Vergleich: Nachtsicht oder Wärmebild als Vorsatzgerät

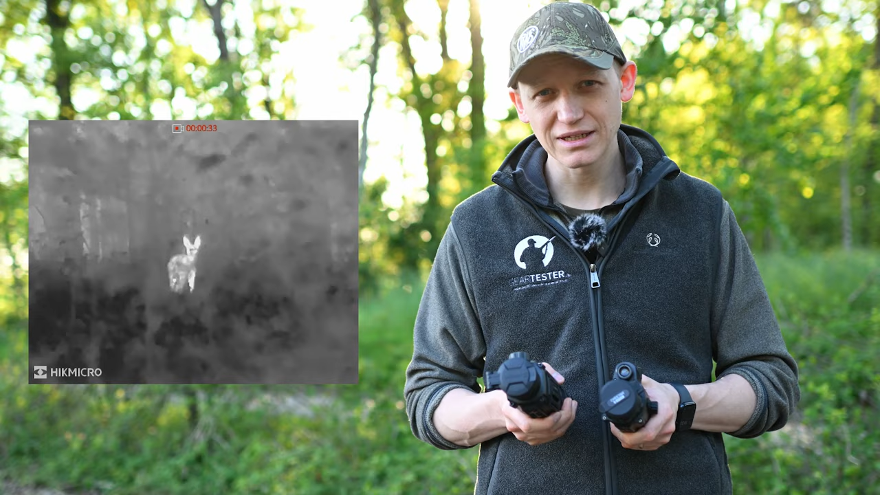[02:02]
Der Vorteil von Wärmebildgeräten ist, dass eben Wärmequellen wild zum Beispiel sehr schnell detektiert, also erkannt werden können. Ihr schaut durch und seht sofort, da steht eine Sau.
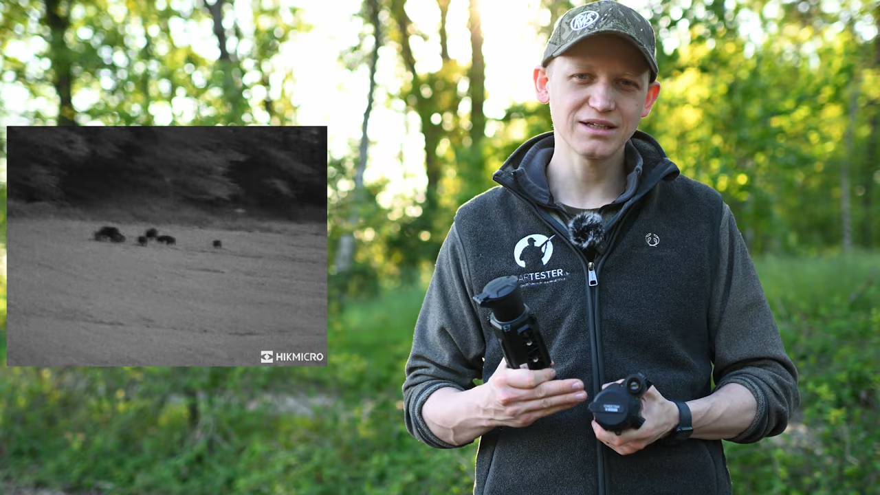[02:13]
Bei einem Nachtsichtgerät habt ihr ein realistisches Bild, weil ja die Linse und der Detektor mit Hilfe eines Infrarotstrahlers das Bild so projizieren,
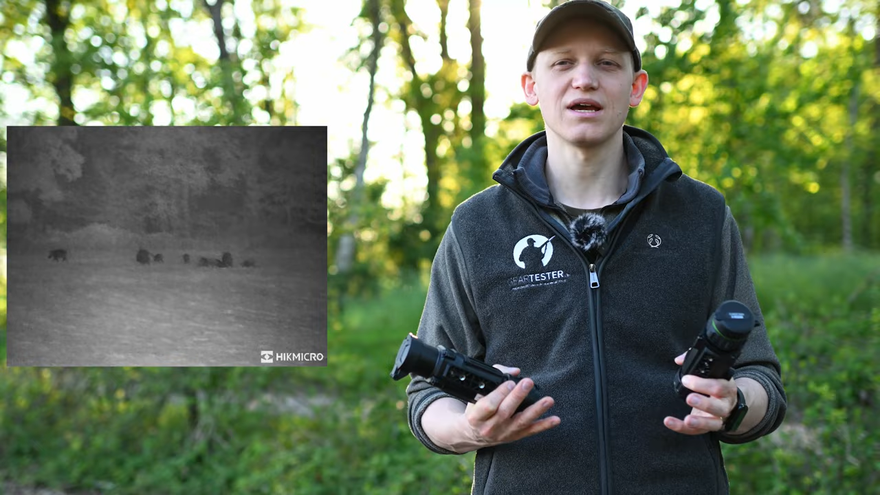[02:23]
so zeigen, als wenn ihr eben durchschauen würde, nur dass es entweder schwarz-weiß oder grün ist. Zum Ansprechen ist also ein Nachtsicht-Vorsatzgerät unschlagbar.
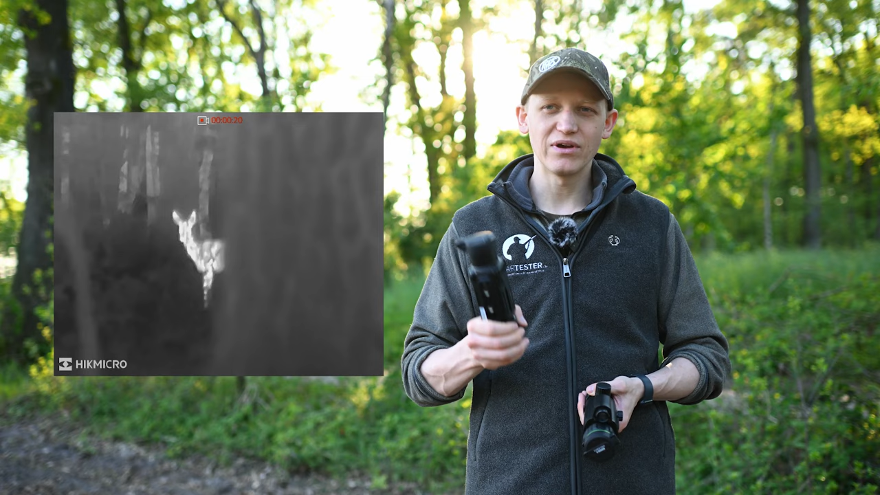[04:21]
Beim Wärmebildgerät ist es so, dass ihr auch, wenn viel Gemüse vor dem Stück Wild ist, immer noch erkennt, wo es ist. Das ist auch ein großer Vorteil, birgt aber die Gefahr,
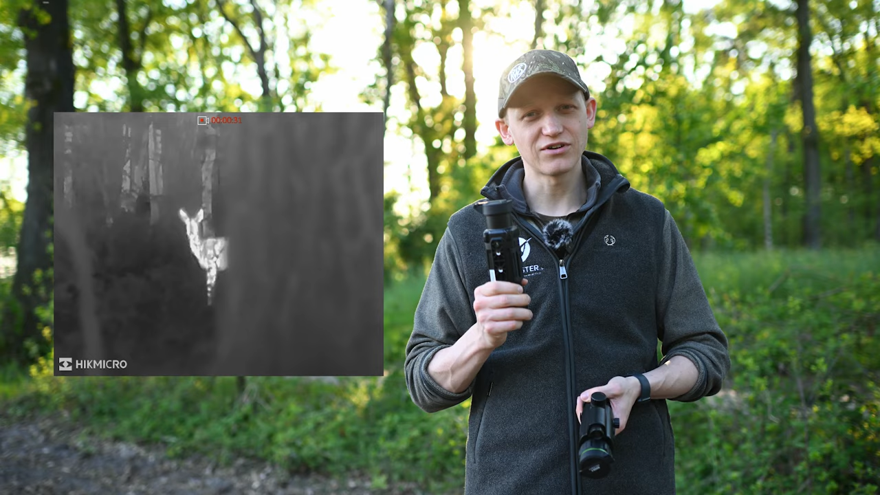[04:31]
dass ihr durch Gras oder so hindurch schießt, ohne es wirklich zu wollen.